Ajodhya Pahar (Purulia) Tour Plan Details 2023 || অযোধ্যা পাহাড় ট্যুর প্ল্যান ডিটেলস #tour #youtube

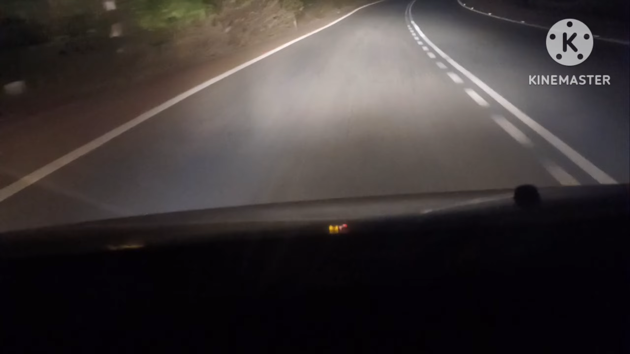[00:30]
নমস্কার বন্ধুরা, ওয়েলকাম টু মাই চ্যানেল দত্ত ফ্যামিলি ভ্লগ। আজ আমরা যাচ্ছি এখন অযোধ্যা পাহাড়। এখন বাজছে রাত্রি দুটো। আমরা প্রাইভেট কারে করে বেরিয়ে পড়লাম অযোধ্যা পাহাড়ের উদ্দেশ্যে। এখন বাজছে সকাল 5:45।